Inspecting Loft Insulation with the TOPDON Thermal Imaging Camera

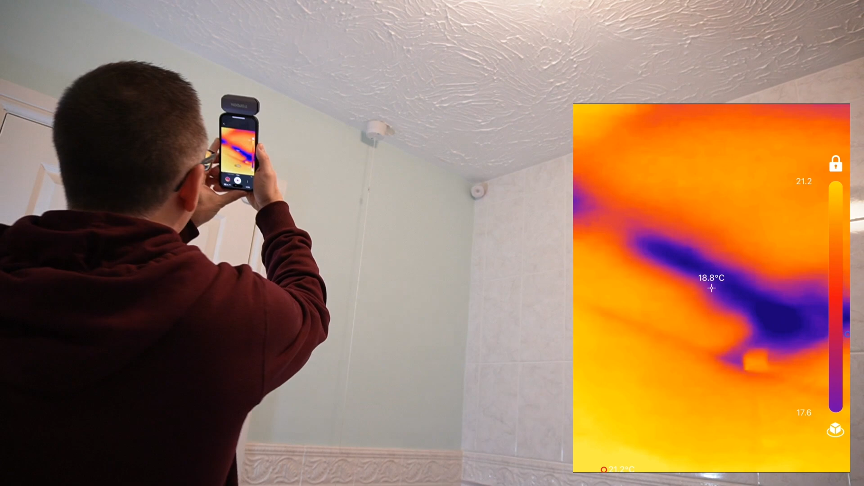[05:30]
On screen: spot 18.8°C
Now yeah you can see big blue cold spots where there's no insulation at all. I tried to pull some insulation over just to cover it up a bit but there's clearly a big
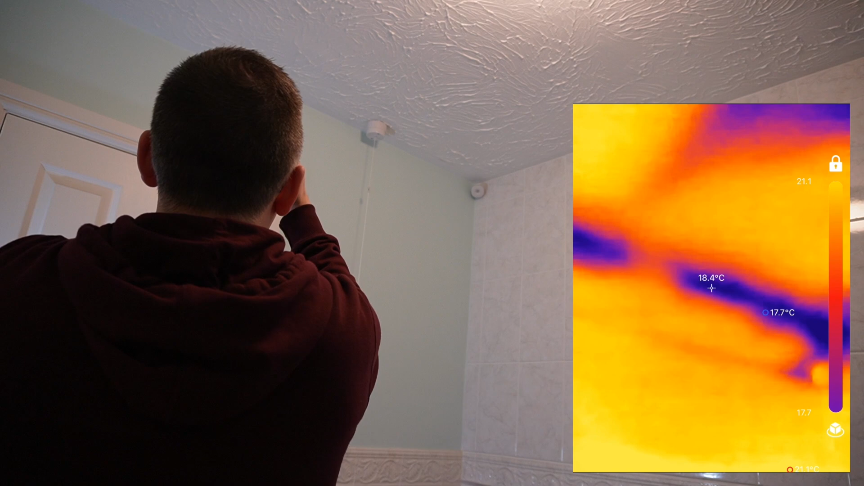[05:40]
On screen: spot 18.4°C, min 17.7°C
gap and it goes all the way across there loads to sort there. Oh all around there as well that does surprise
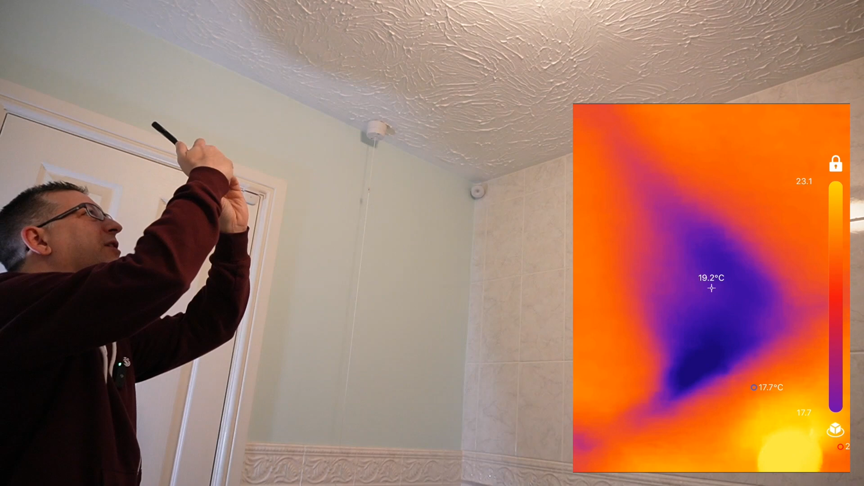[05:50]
On screen: spot 19.2°C
me I don't know what that bit is but that's definitely a big cold spot and if I look at the rest of the ceiling you can clearly
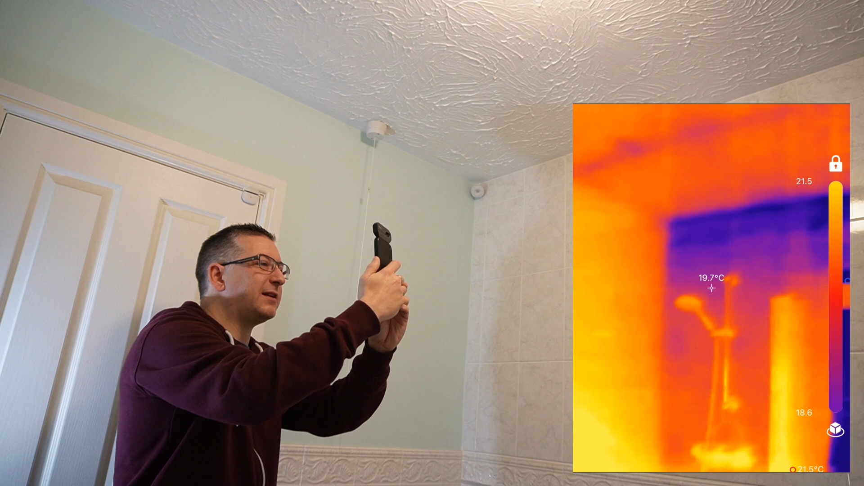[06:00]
On screen: spot 19.7°C
see it's a shower and there's a reflection of me in the window too. That's bizarre.
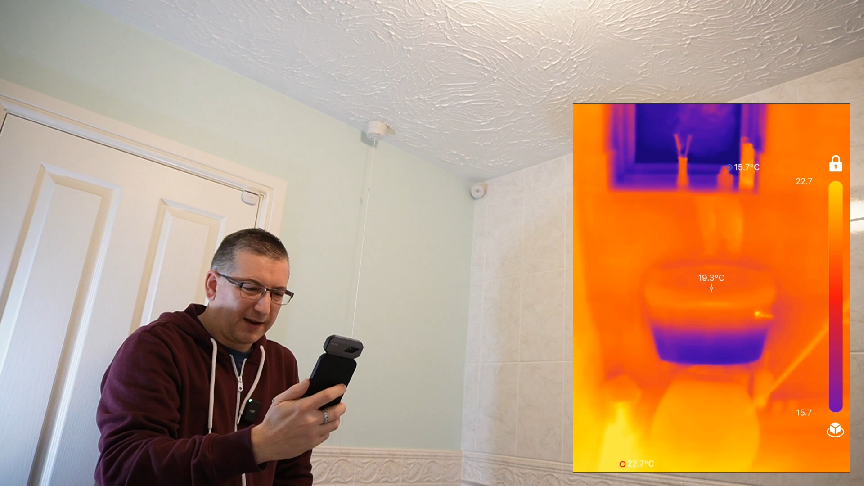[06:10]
On screen: spot 19.3°C
Oh you can see clearly there's water in the system and oh look okay there's a big gap
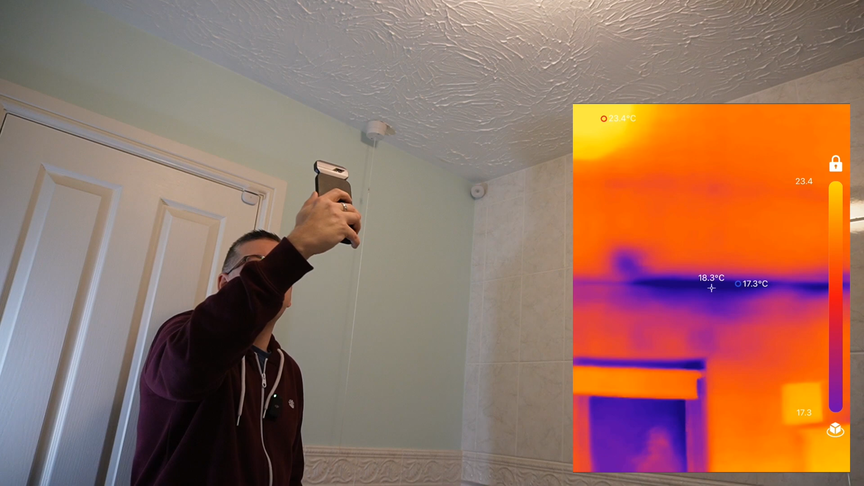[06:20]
On screen: spot 18.3°C
across there that's against the wall so that's an outside wall so that needs looking at and then the fan the extractor fan that's surprisingly warmer than everything else.
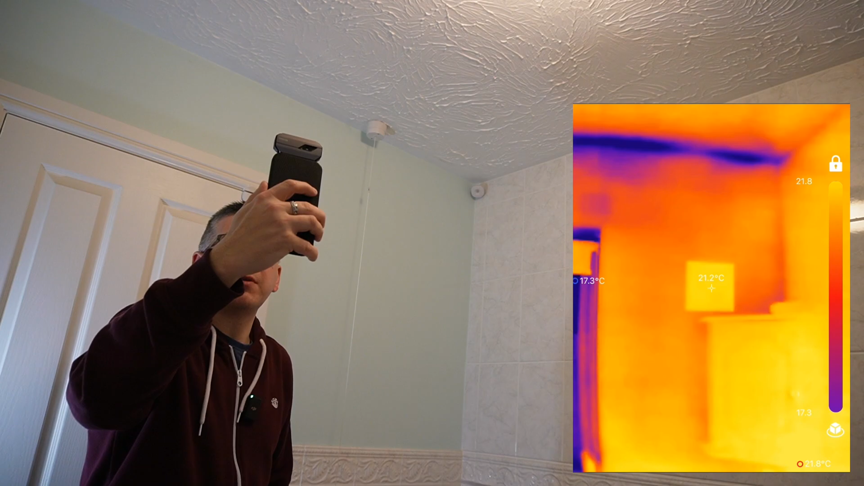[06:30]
On screen: spot 21.2°C
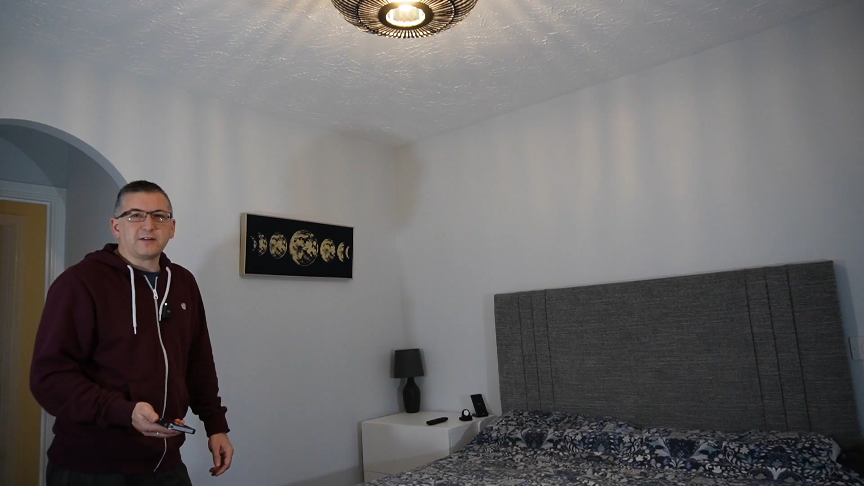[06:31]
So this is my bedroom and the airing cupboard is just on the other side of this wall here that's where the hot water tank used to be and there were loads of pipes running up the wall into the loft there so I imagine there's going to be a few issues just up here so let's take a quick look oh actually
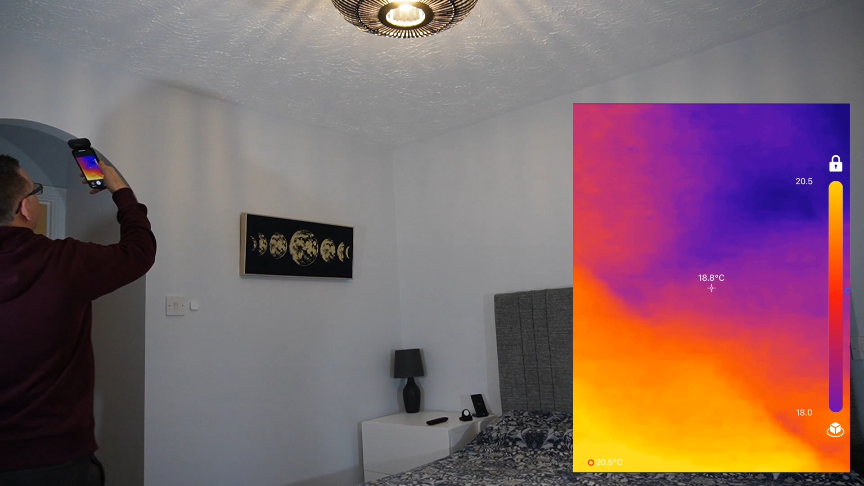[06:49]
On screen: spot 18.8°C
surprisingly there's not a lot there but there are some gaps just here
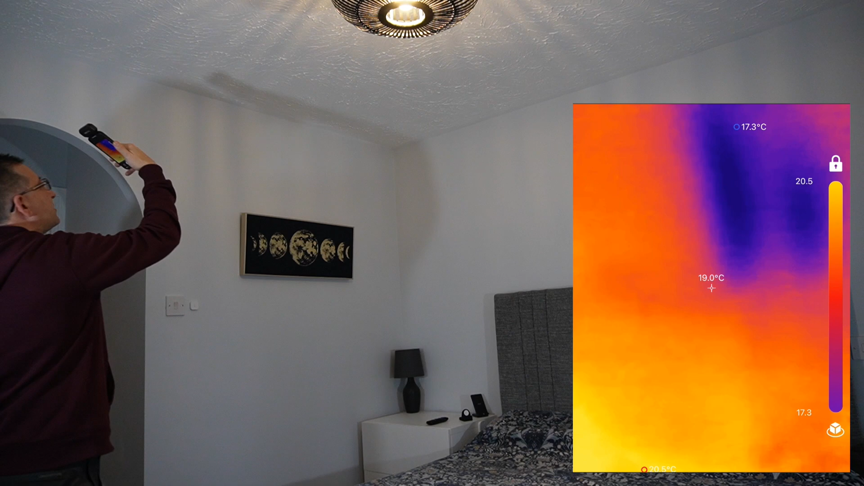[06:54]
On screen: spot 19.0°C, min 17.3°C
running all the way along the house now I think that's where there's a big beam that can't easily be insulated otherwise I won't be able to walk across the loft properly but we'll see when we get up there might be able to do something about that yeah it runs the whole length oh and then we've got some issues just over here that's above the ensuite
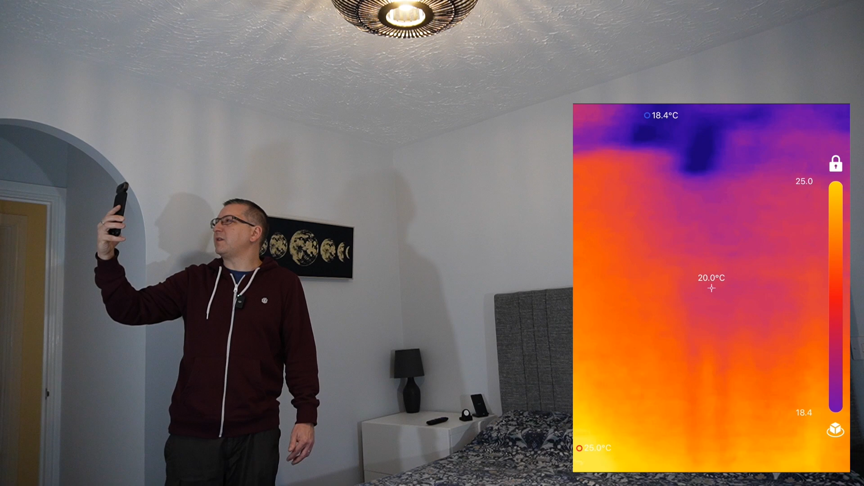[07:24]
On screen: spot 20.0°C, min 18.4°C
which is there so yeah those need filling in ah and loads of cold patches all the way along
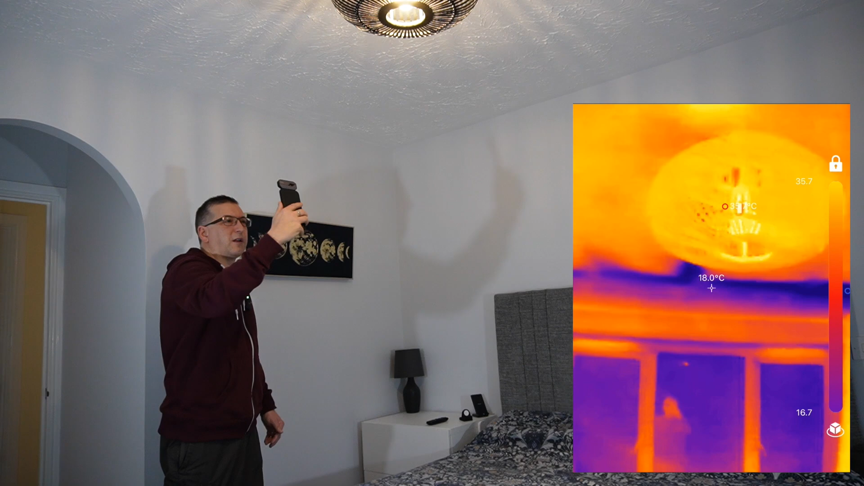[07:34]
On screen: spot 18.0°C
there along the wall above the window I don't know what I'm be able to do about that actually that's that's right on the edge where the roof comes down
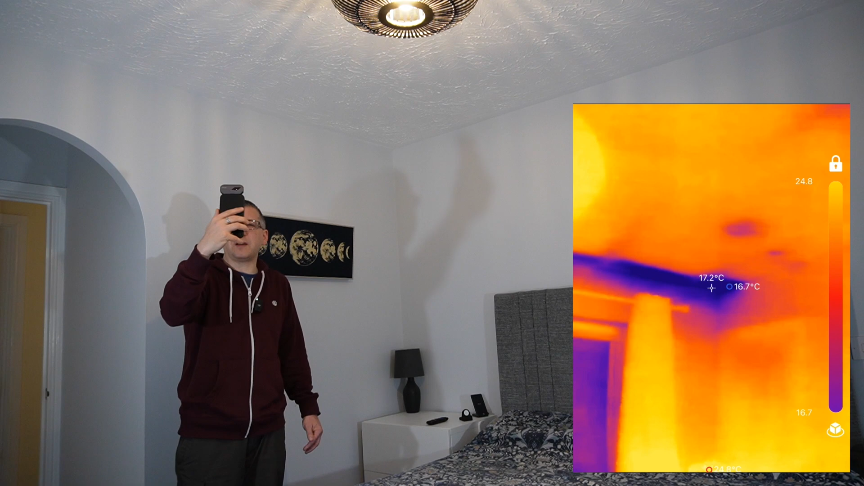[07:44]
On screen: spot 17.2°C
it's really difficult to get to might involve crawling on some boards or something so while I've got the camera out having a look for
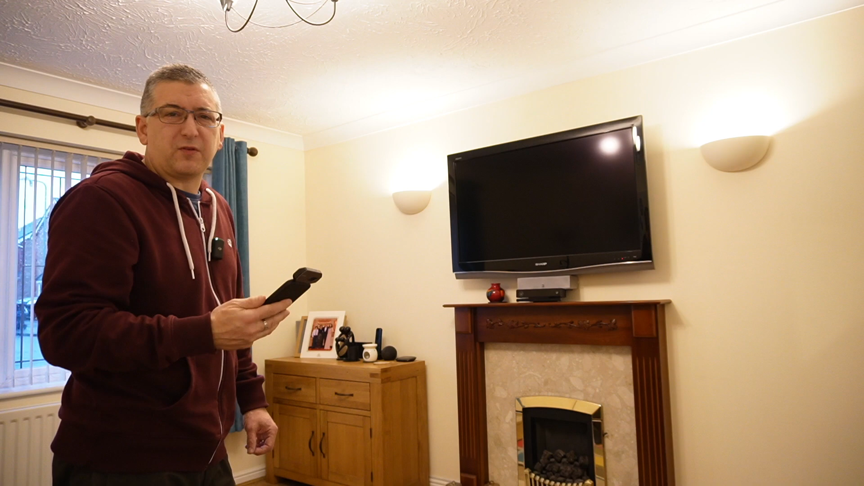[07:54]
problems I noticed that just on the wall here above my telly was a great big cold spot and I assume that's the gas flue that's
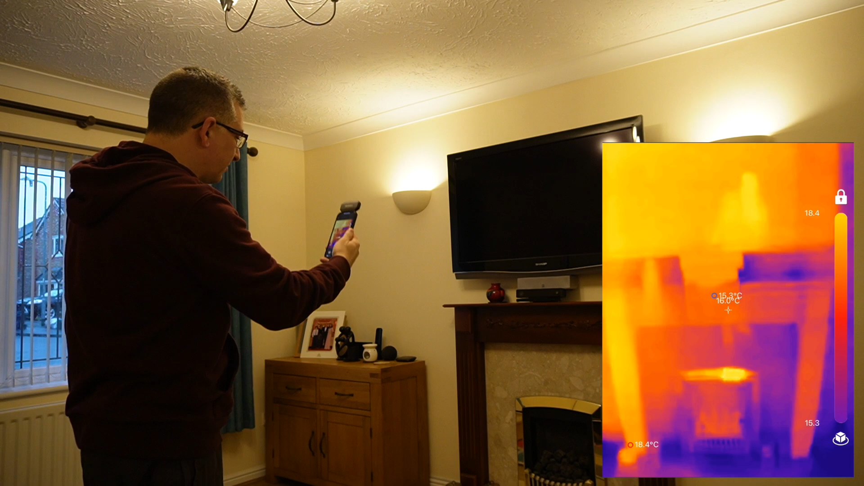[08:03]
On screen: spot 16.0°C
running from the fire that's now disconnected you can sort of see a little bit of a cold spot poking out behind the speaker there I assume it runs the whole height of this wall probably upstairs too